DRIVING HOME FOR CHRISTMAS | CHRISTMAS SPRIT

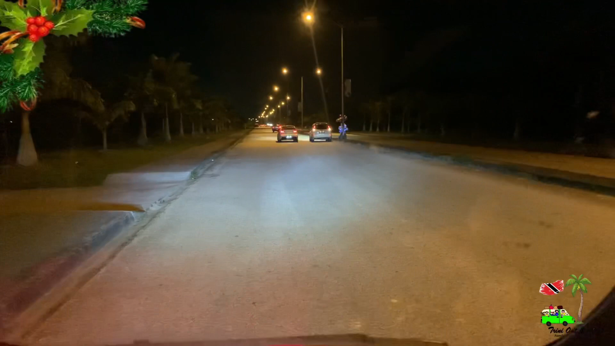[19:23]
Right guys, so this is the way you have to come in if you're coming from the Taruba overpass, and you come down, you have to make a U-turn and you're heading back to have a little line to go in, but the line is moving really fast,
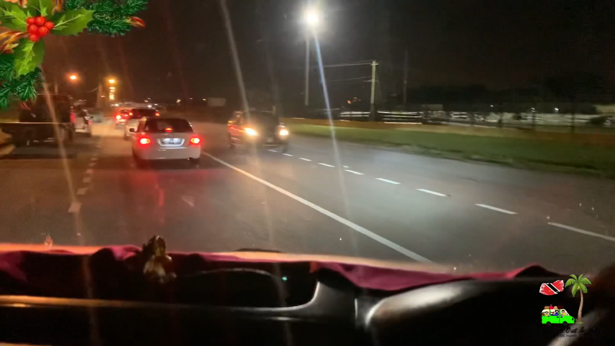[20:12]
And if you're coming from south to northbound, you take it to Ruban, you just come down and make the U-turn, right? Right, guys, so we still in the Southland. We came in the Baka Maska side here, Gull City.